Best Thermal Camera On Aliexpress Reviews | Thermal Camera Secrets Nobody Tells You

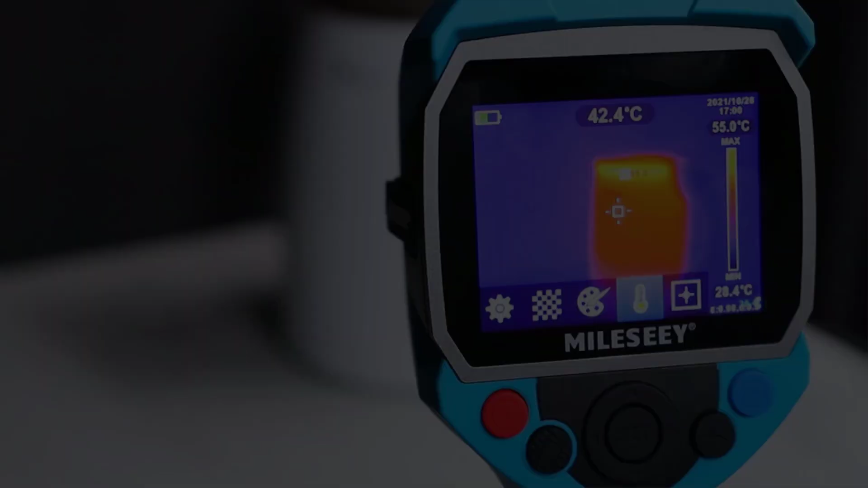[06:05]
On screen: spot 42.4°C
making them a reliable choice for professionals in need of advanced thermal imaging solutions.